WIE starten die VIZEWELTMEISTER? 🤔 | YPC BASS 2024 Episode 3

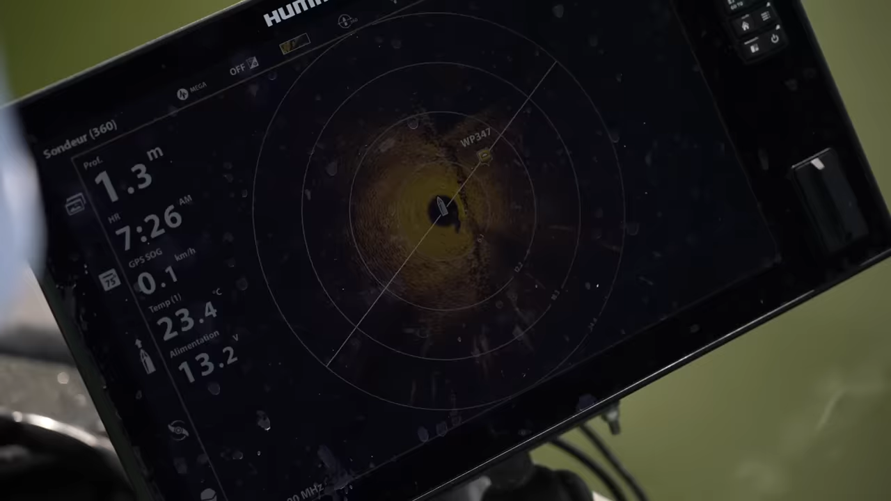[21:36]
On screen: depth 1.3 m, water 23.4°C, speed 0.1 km/h
and like 5 meters and 45 degrees, you have a wall.
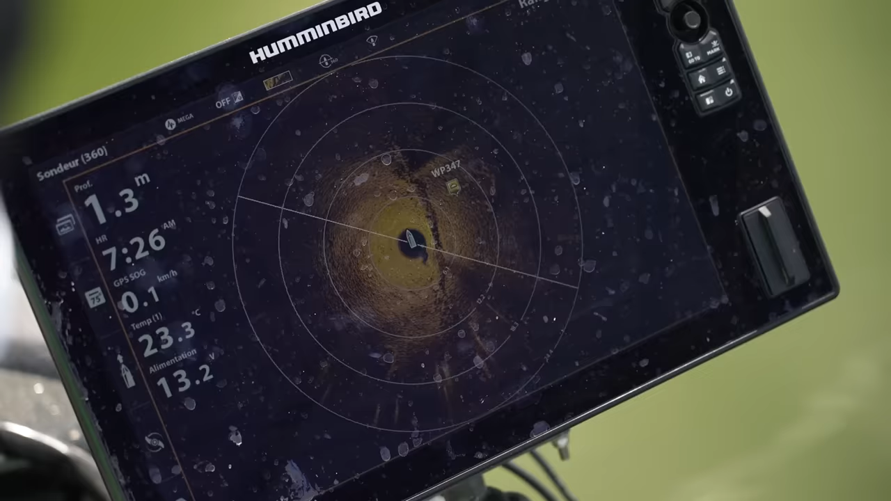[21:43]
On screen: depth 1.3 m, water 23.3°C, speed 0.1 km/h
But after the wall, you have like a rock house. Oh. Like a, yeah, remaining of a house. And if we are lucky that it's the kitchen,